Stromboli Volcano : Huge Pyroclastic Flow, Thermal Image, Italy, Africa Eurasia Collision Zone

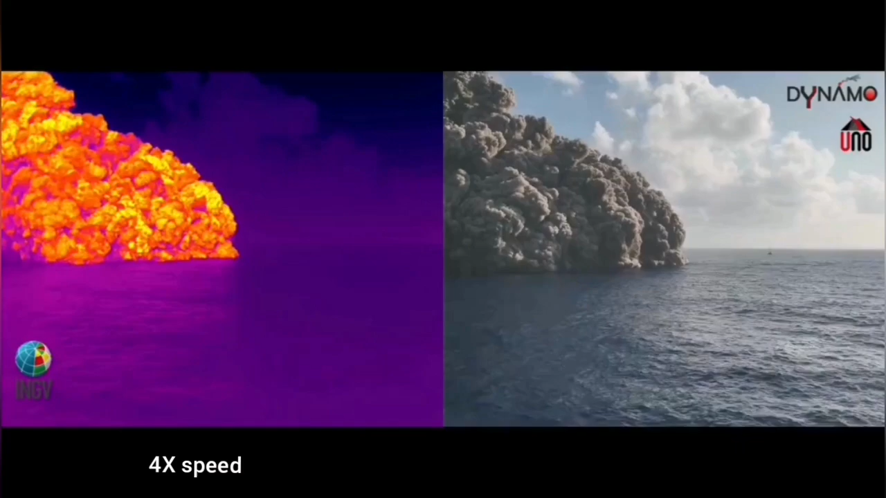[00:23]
You can see it's hot against the sea water. You can see that how hot it is.